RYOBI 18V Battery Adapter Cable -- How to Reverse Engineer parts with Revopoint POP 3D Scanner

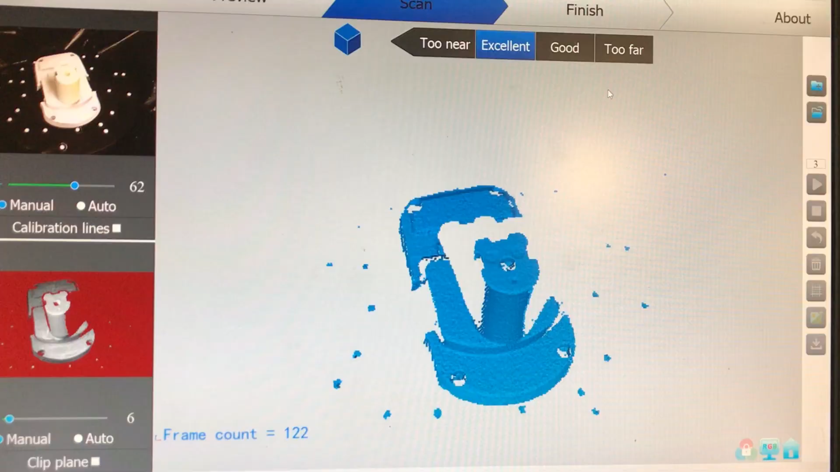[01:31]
For small parts you basically just throw the part on the turntable,
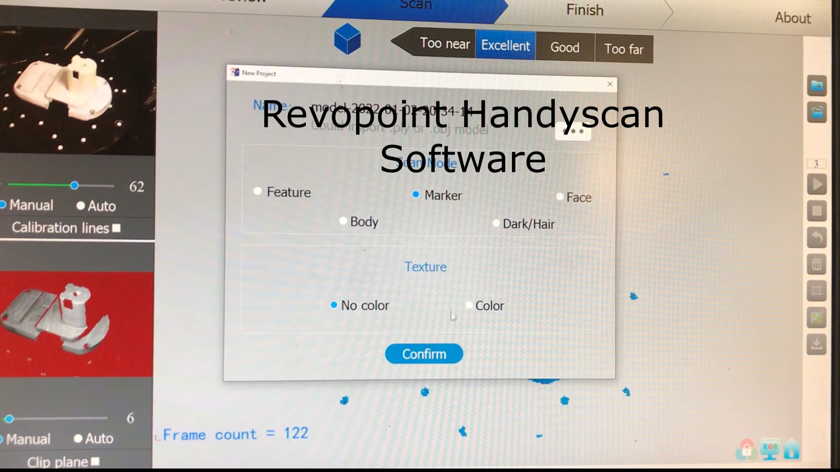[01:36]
start the software and it turns around and scans the part.
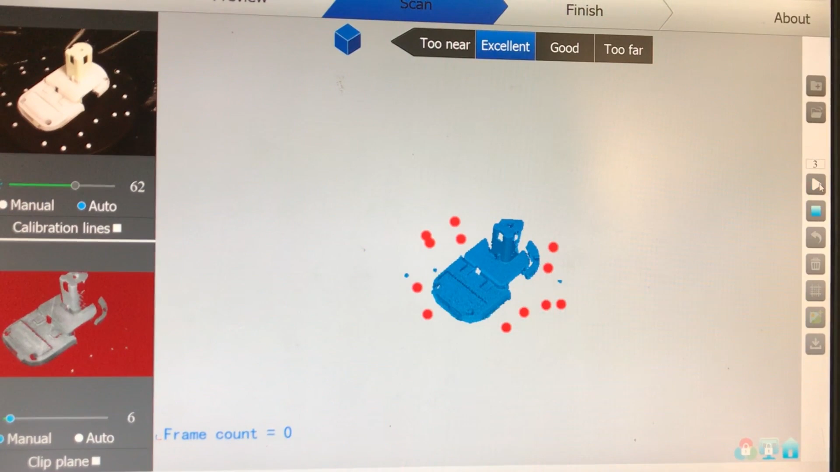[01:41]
The scanner takes a lot of different views as the turntable rotates and it uses the little
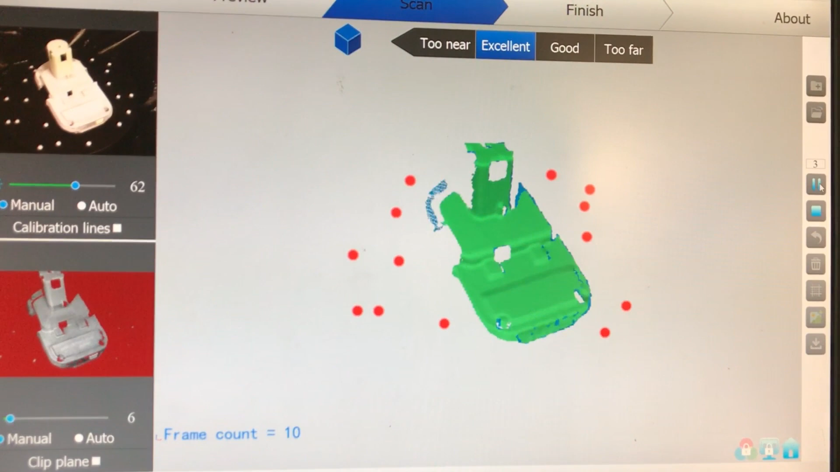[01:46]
white dots as a way to connect each scan together to make a complete part.
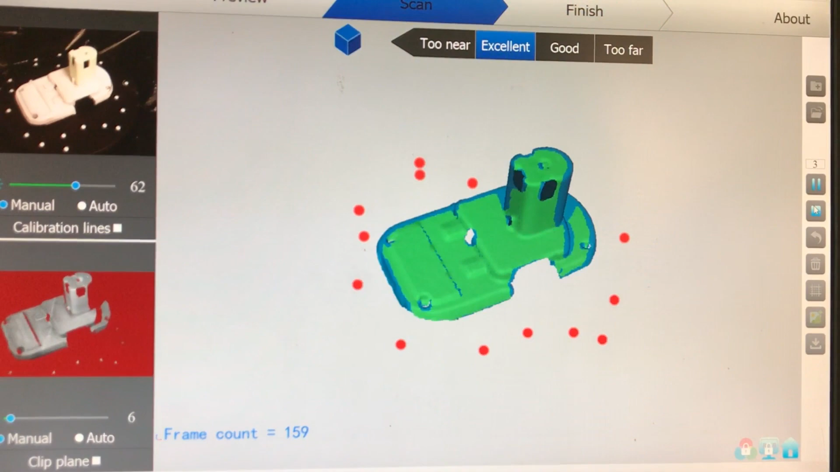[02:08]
After the part rotates all the way around you stop the scan and then you start processing it.
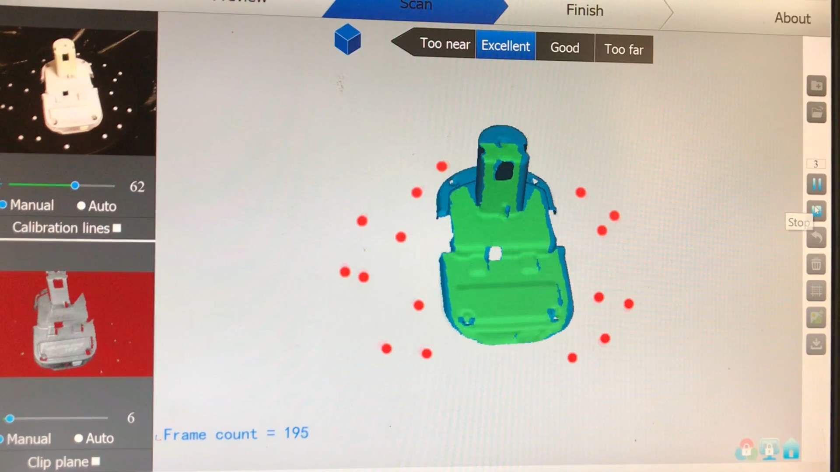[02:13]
The first thing the software does is take all the points from all the different scans and combines them into a single point cloud.
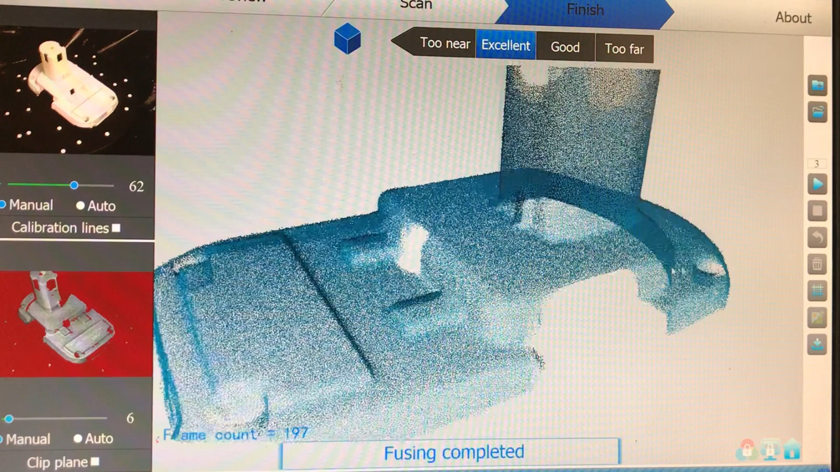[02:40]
The next step is for the software to take the point cloud and convert it into a polygonal surface.
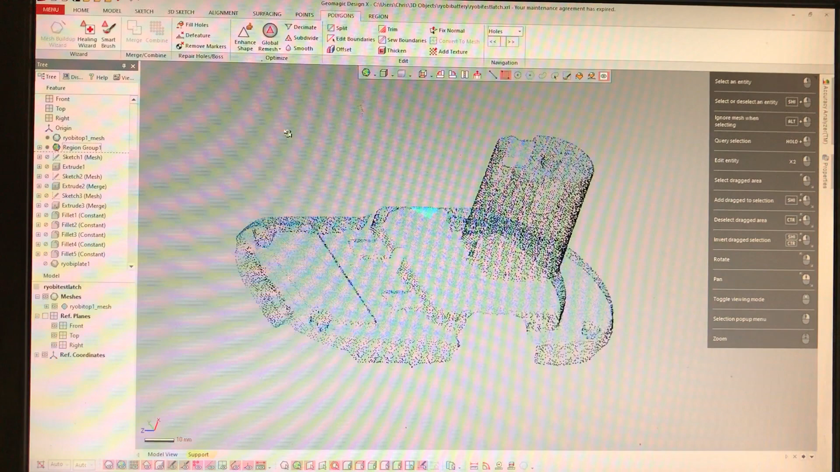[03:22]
And I use this to define the coordinate system so that and I line it up with that.